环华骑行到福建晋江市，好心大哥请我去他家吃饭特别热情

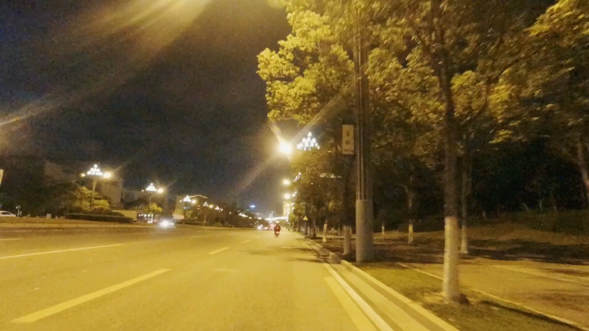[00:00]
大家晚上好，我现在已经到了福建省的晋江市了。这条大道是叫世纪大道，修得特别好，专门的自行车道。实车道这个车道是修得特别宽，看，随便跑吧。
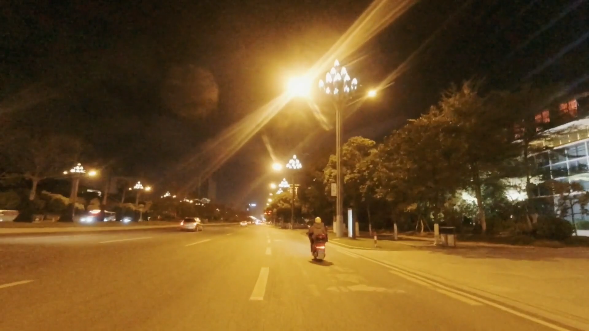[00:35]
但是因为走错路了，就走到这上面了，明天再转下去吧。这个街道真的修得特别好。